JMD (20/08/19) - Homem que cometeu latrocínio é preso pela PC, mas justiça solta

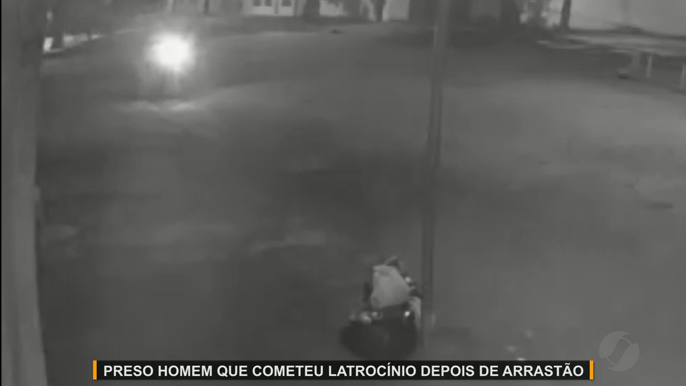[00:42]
em Goiânia, enquanto falava ao celular com a esposa. A cena foi registrada pelo circuito de segurança da rua. O assassino está em uma moto, atira e depois leva o celular.
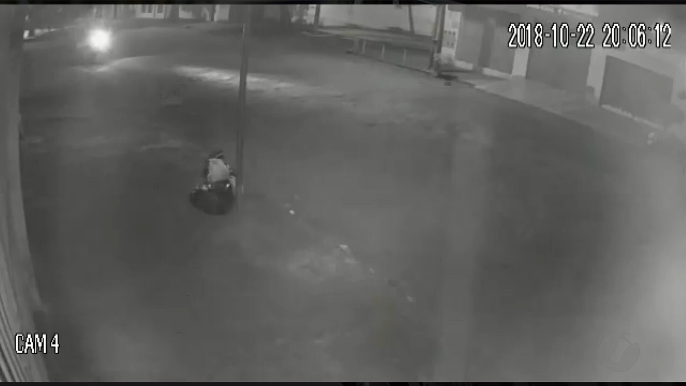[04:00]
menos de 24 horas após a ocorrência do latrocínio. Conseguimos identificar também o veículo, a Honda Bis que é utilizada, que aparece nas imagens, que era de propriedade da esposa do Lucas.